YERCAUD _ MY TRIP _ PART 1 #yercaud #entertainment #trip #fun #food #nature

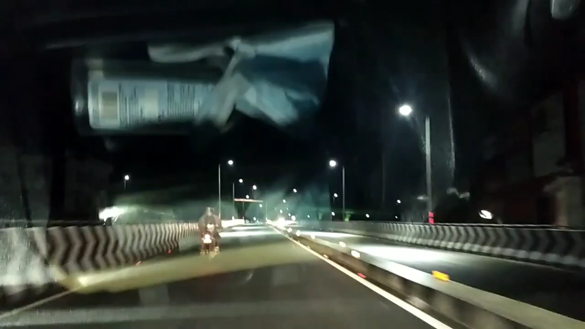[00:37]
ஸோ வழக்கம் போல் காய்ஸ், ஒரு 4:30 வந்து சேலம் பஸ் ஸ்டாண்ட்லேருந்து ஃப்ரெண்டுக்காக வெயிட் பண்ணிட்டு இருந்தேன்.
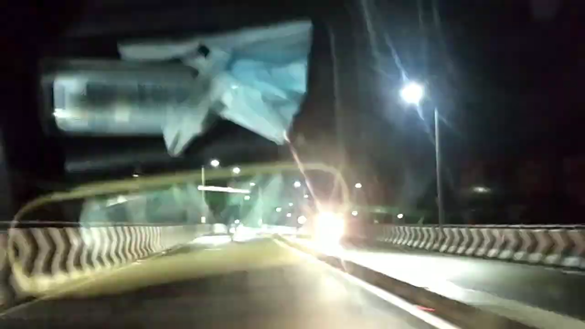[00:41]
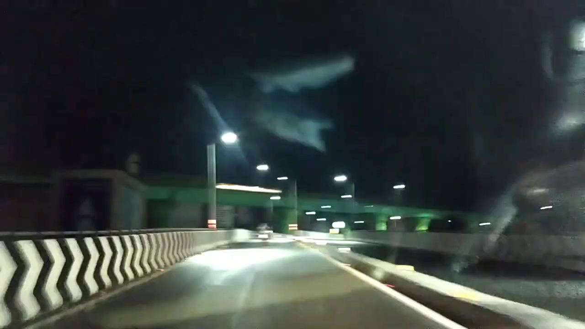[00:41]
ஒரு 5:15 வந்து நாங்கள் ஏற்காடு கிளம்ப ஆரம்பிச்சிட்டோம்.
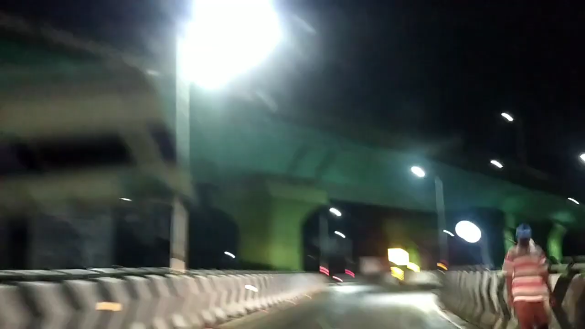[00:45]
ஸோ ஓன் வீக்கில் தான் போனோம், காரில் தான் எடுத்து போனோம். ஸோ இதுதான் அந்த சேலம் ரூட்டு.
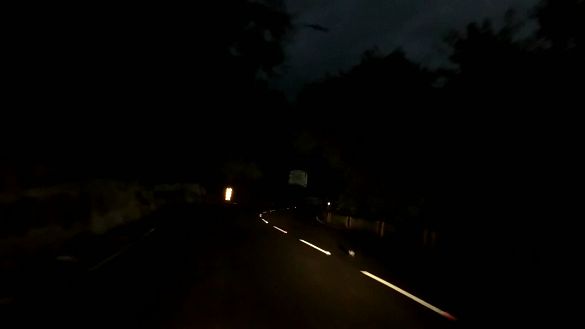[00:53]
ஸோ இது போகிறப்ப அதை ஒரு 5:30 ஏறிட்டோம் நாங்கள். முன்னாடியே வந்து ஒரு டோல்கேட் ஒன்று வருது.
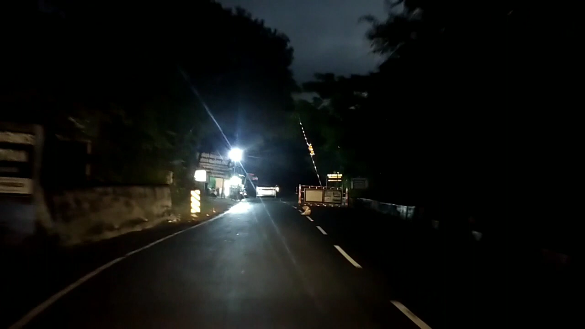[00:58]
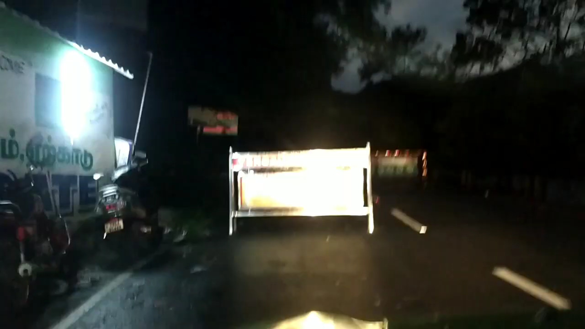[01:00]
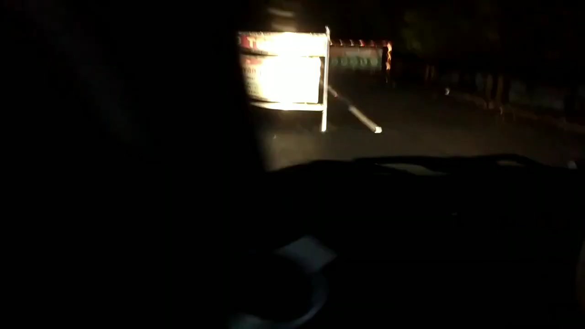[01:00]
ஸோ இந்த டோல்கேட்டில் வாங்கிட்டு தான் வந்து ஃபர்தராக ப்ரொசீட் பண்ணணும்.